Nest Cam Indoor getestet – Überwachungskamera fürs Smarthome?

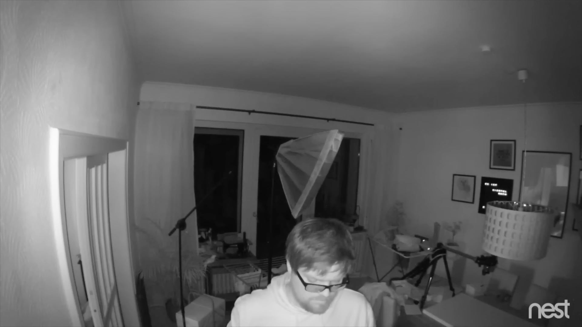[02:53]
Es geht dann natürlich bei abnehmendem Licht deutlich die Bildqualität und auch Auflösung verloren.
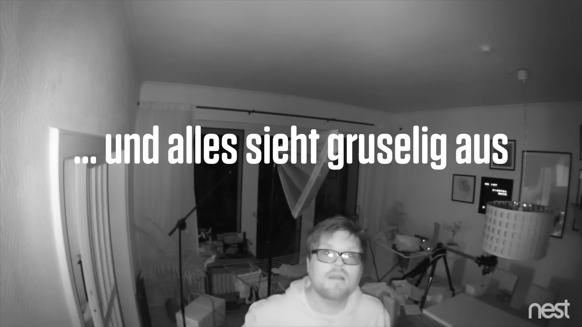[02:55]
Vorrangige Funktion ist natürlich, dass man irgendwie alles erkennt und das schafft die Kamera schon ganz gut. Eine Sache, die mir aufgefallen ist, ist, dass die Kamera relativ warm wird im Betrieb.